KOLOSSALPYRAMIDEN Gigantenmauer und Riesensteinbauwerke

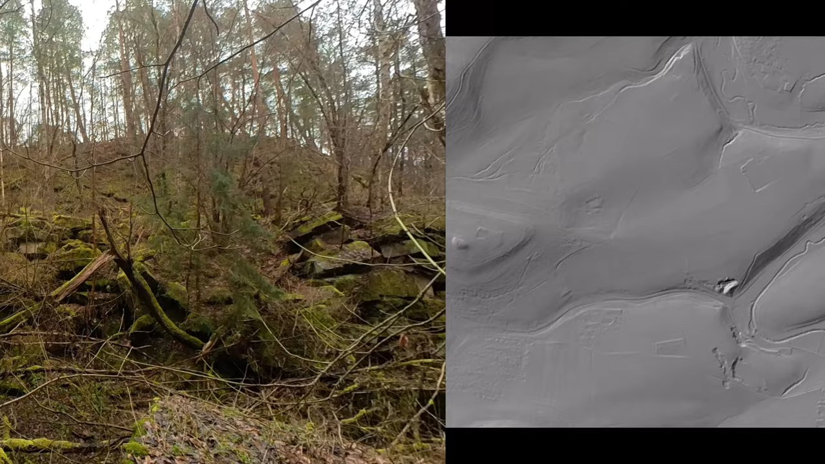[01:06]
Die Reliefbilder zeigen die Umrisse zweier Bauwerke, die vor einer Felswand errichtet wurden. Hier schön zu sehen die Form der ersten Pyramide. Ob die Grundfläche quadratisch ist, lässt sich schwer sagen, doch die zwei äußeren Verbindungsstrecken der Ecken führen zur Spitze.
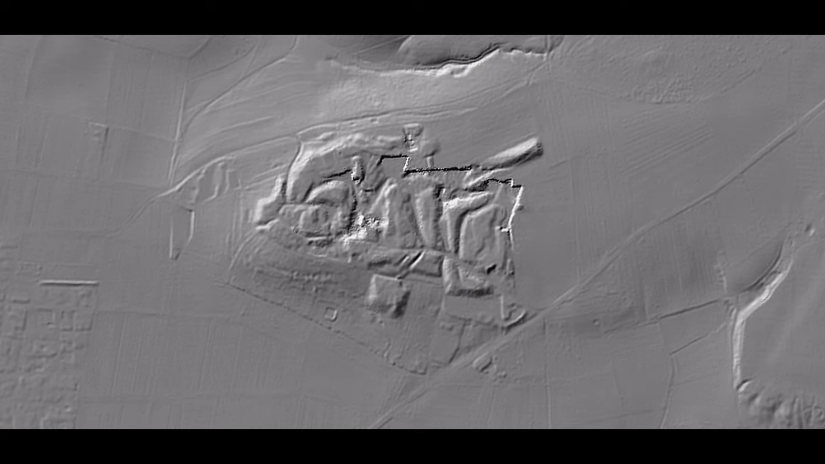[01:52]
Bemerkenswert ist, zieht man eine Linie von der Kernanlage bei Renningen, durchschneidet diese die Kolossalpyramiden bei Märklingen, dann den Riesengrabhügel Kuppel 10 bei Münklingen,
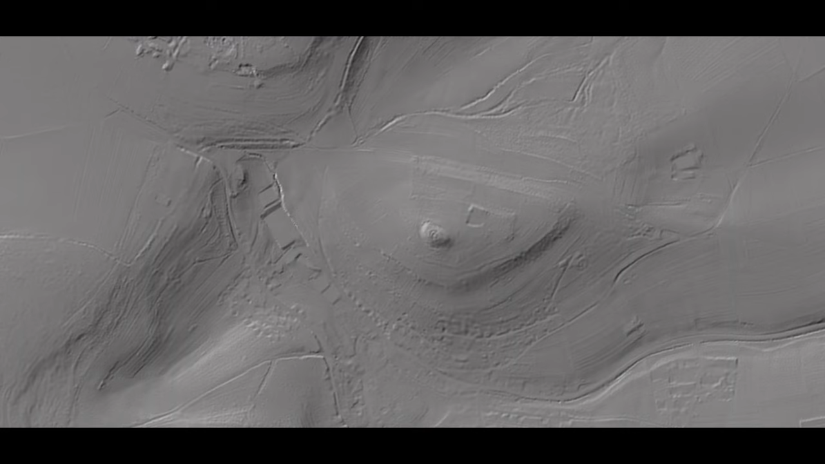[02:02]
und zieht man diese Linie weiter, kommt man zum Battert bei Baden-Baden.
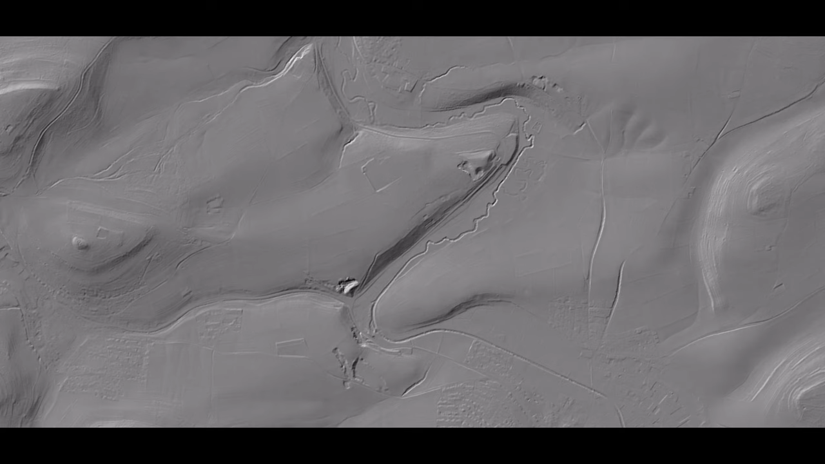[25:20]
Rund 1 Kilometer weiter in nordöstlicher Richtung sind weitere Spuren einstiger Bebauung sichtbar.
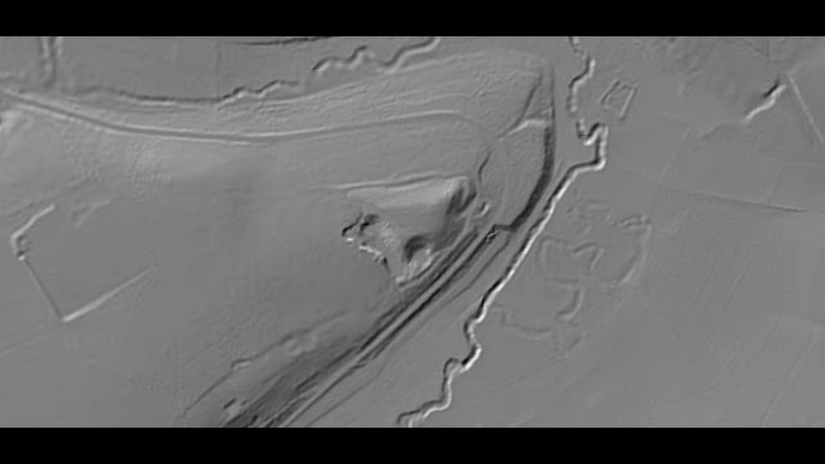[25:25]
So, am anderen Ende von dem Bauwerk